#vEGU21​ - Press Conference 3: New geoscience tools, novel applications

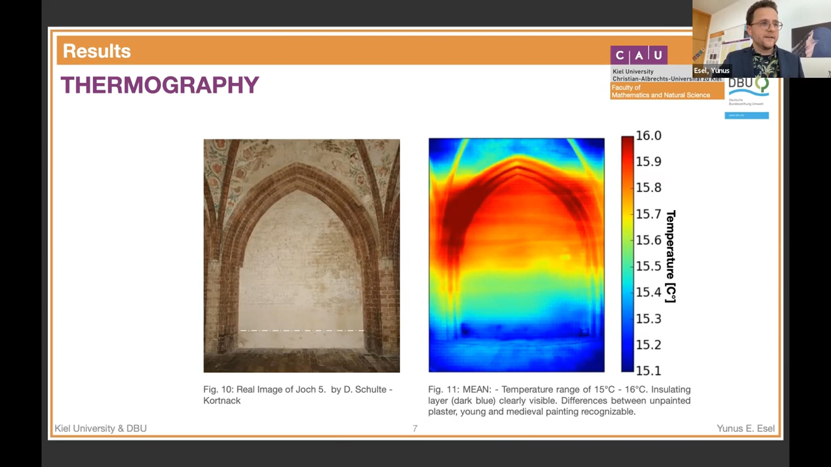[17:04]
On screen: scale top 16.0°C, scale bottom 15.1°C
we see a bulge in in the right area which comes from from here and goes like up to the wall and uh it indicates a defect of the horizontal barrier moisturizes mineral reacts and so gibson crust forms uh to confirm confirm that moisture is the reason for the gibson crust we use georadam so uh on the far left side you can see market profiles where we have measured with a two gigahertz antenna and the image in the middle shows the profile of this measurement profile nine and by moving the antenna along the profile you get a two-dimensional representation of the reflections in the ground
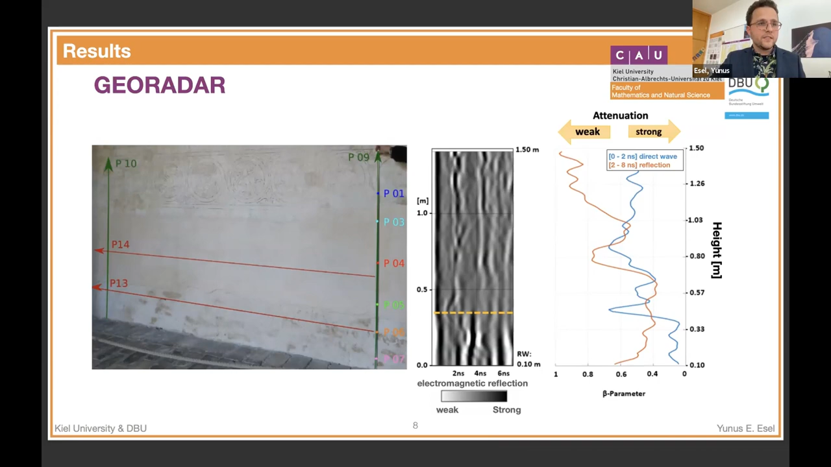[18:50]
uh is in this uh field and the damping decreases appropriately so um you can possibly use it to identify moisture content without damaging the wall by drilling for example so let me give a short summary termography and geora non-destructive methods to analyze damages in historical buildings and they are